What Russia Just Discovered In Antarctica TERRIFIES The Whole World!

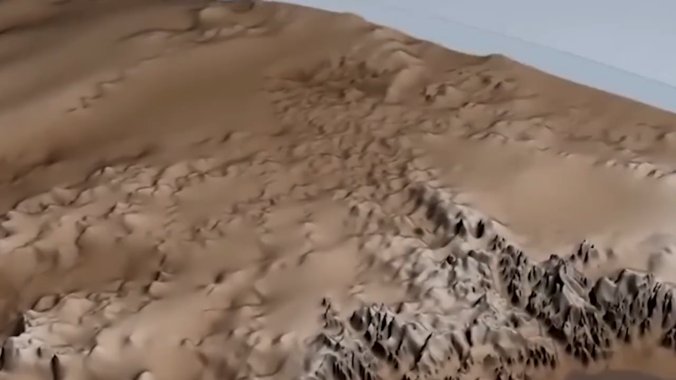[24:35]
it is believed to have been carved out by the earth-shattering impact of an enormous meteorite.
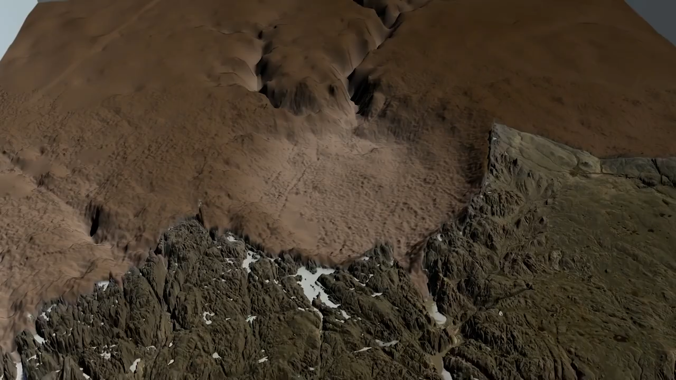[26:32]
Advanced radar techniques were employed beneath a mile of solid ice to unveil this hidden scar on our planet's surface.